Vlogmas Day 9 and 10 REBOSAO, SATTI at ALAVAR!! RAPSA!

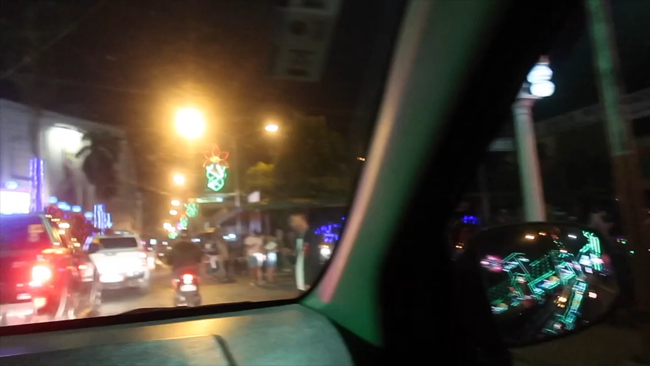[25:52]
Parang yung mag-tour. Yan po. That is Plaza Pershing. Paano? Plaza Pershing. Pershing. Yung Plaza Pershing.
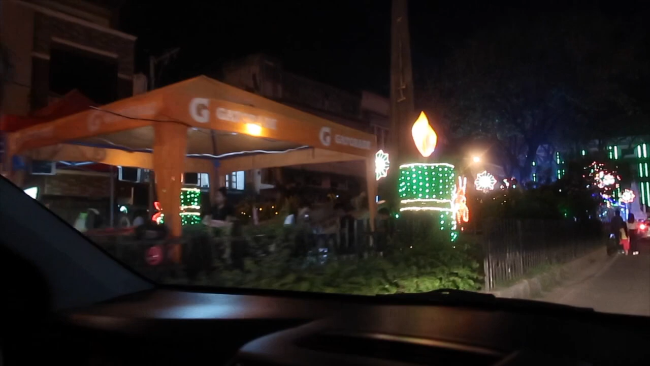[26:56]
Ito yung Plaza Pershing. No, Plaza Pershing doon. Ano to?
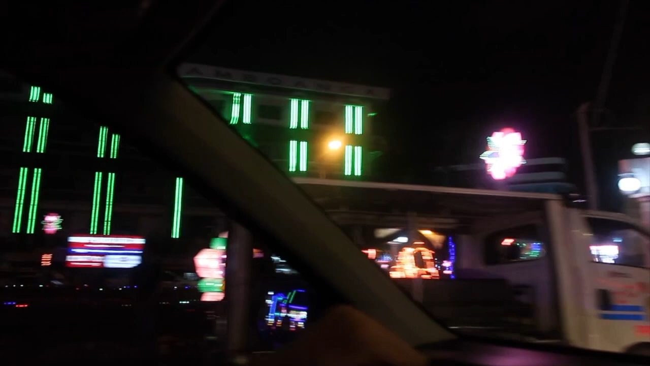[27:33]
Oo. Oh, one way ba? Birds yan, guys. Birds.